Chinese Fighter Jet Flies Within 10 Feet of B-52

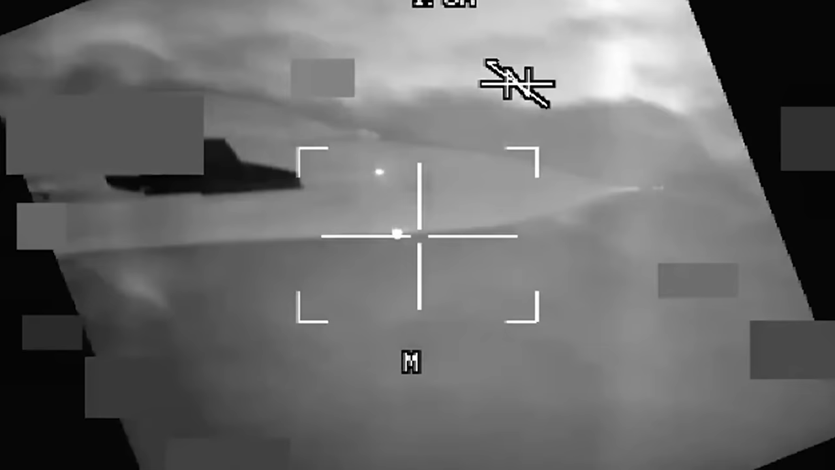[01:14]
flying below in front of and within 10 feet of the b52
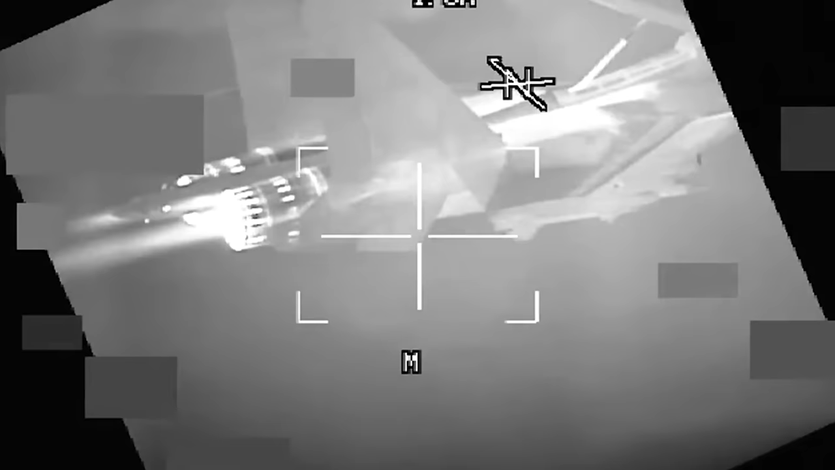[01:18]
putting both aircraft in danger of collision we are concerned this pilot was unaware of how close he came to
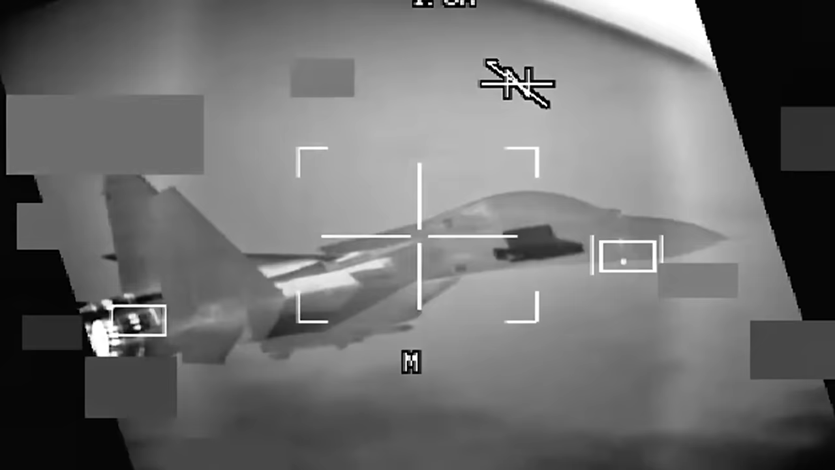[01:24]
causing a collision now when it comes to doing rejoins with night vision goggles this is one of the trickiest things you'll ever do and if you don't do it very much
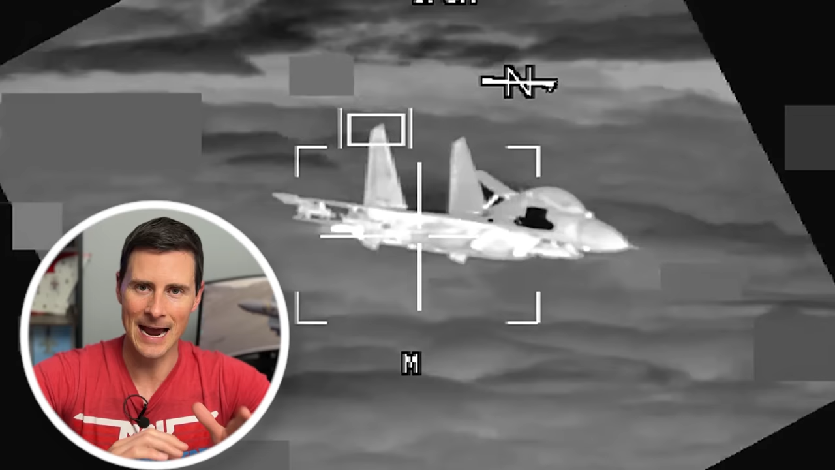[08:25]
in max afterburner to catch up with this b52 and then as he gets closer he pops the speed brake that big barn door on the back of the j11 now he's got the speed breakout and the afterburner out at the same time which to me means a
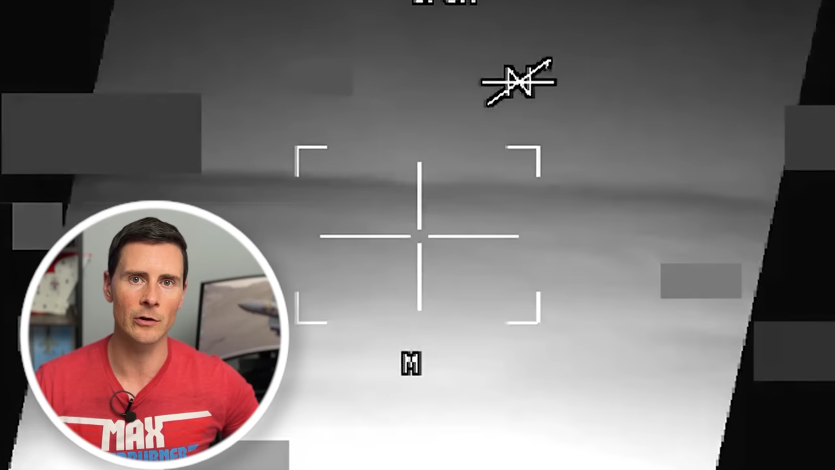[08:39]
little bit of confusion a little bit of unaware of what's actually going on typically wouldn't have the max afterburner with the speed breakout that just doesn't make sense but